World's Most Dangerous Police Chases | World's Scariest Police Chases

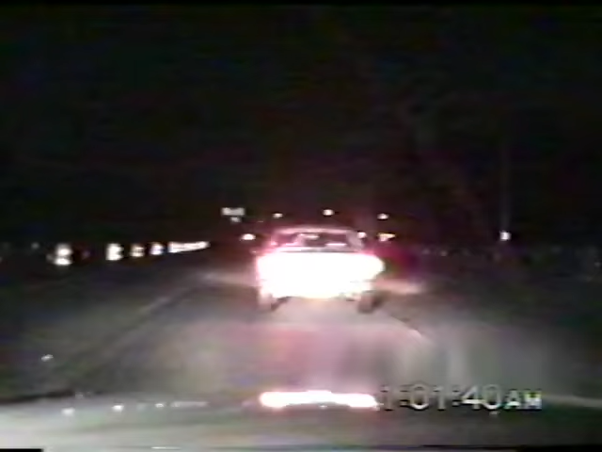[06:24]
As a third unit closes in, the driver, who's probably seeing twice as many, decides there's only one way out. I don't think he's in the ditch. Without any thought to reason or consequence,
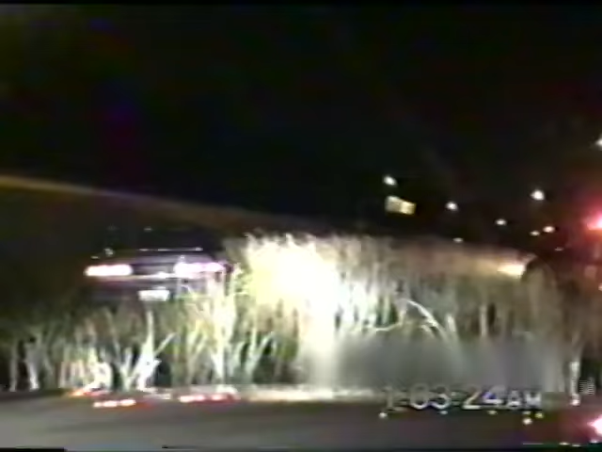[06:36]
the booze hound rattles through the overgrown median You're all the way up here. And straight into the teeth of oncoming lanes.